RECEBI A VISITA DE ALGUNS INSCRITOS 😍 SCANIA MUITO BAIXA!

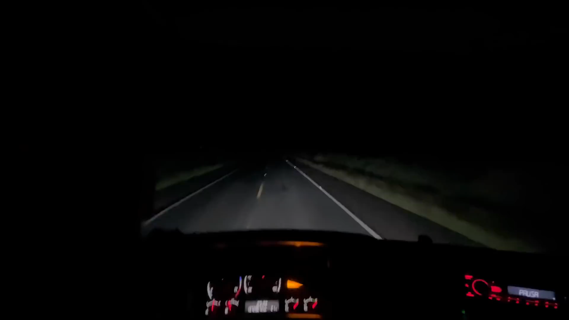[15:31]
Tem que fazer. Pertinho do posto da queimada, tá querendo dar uma garoazinha, né? Mas não demos bola. Tamo indo. Se Deus quiser vai dar tudo certo. Amanhã é na última carrada. Tem que fazer, né? Bora que bora. Os guri vem na retaguarda ali. Já já vamos entrar no chãozinho aí. Vamos indo aí, agora é 11h23.
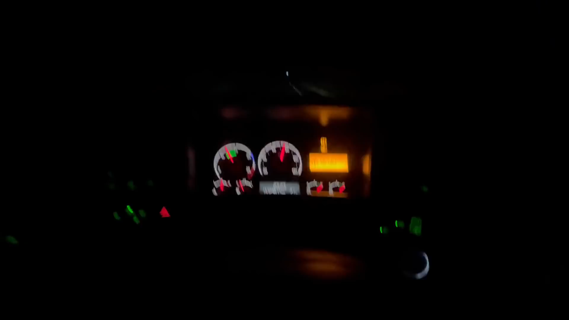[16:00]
É, vou chegar lá 1h30, 2 horas da manhã. Tem que ir devagarinho no chão, né? 1h30 mais ou menos, eu acho que nós vamos chegar. Vamos indo aí, tá bom?
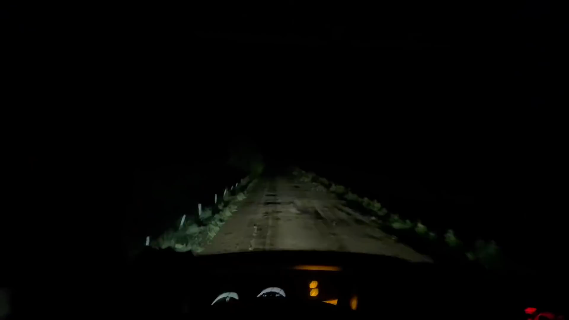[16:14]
Bora, bora, bora, bora. Tamo aí, né? Já estamos na primeira barragem, no caos. Já pegamos o chãozinho. Tamo indo aí, só na boa. E a garoa, velho, tá vindo. Meu Deus do céu. Mas não, acredito que não vai chover. Só a garoazinha, passageira. Vamos indo aí, tamo de pança cheia. Bora que bora.
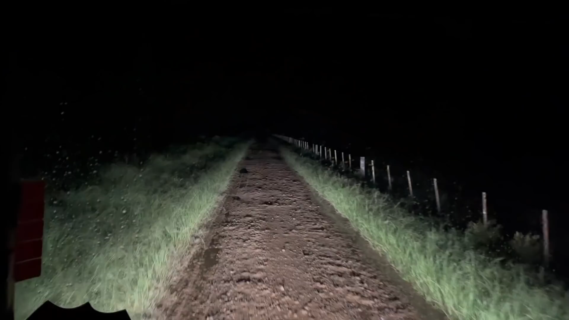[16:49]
Aí, já tamo chegando já, quase. Tamo chegando ali na entrada, ali.
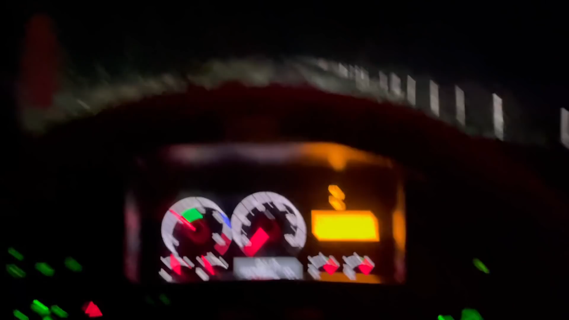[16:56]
Fiz 27 km e 1 fechão no caos.
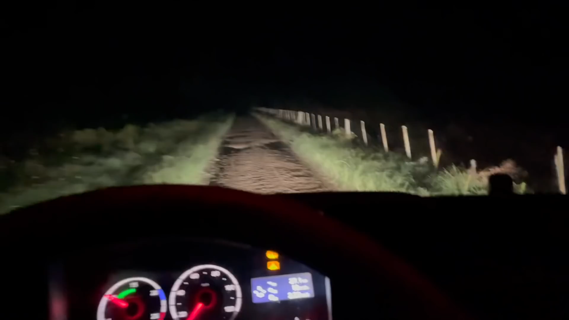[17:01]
Agora já vamos entrar ali, né, no chãozinho da fazenda. Falei que ia chegar 1h30, agora é 1h18.